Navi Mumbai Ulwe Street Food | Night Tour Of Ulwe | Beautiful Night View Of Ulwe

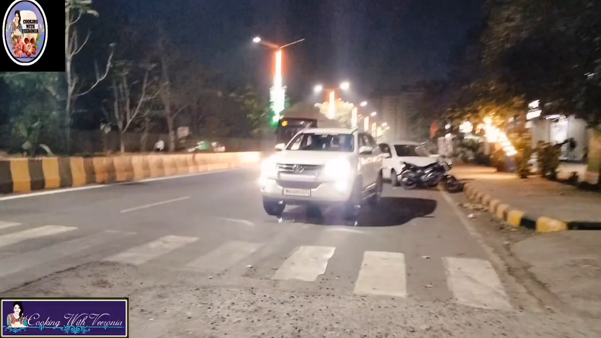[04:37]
एंड यहाँ पे देखिए एसी बस भी स्टार्ट हुई है।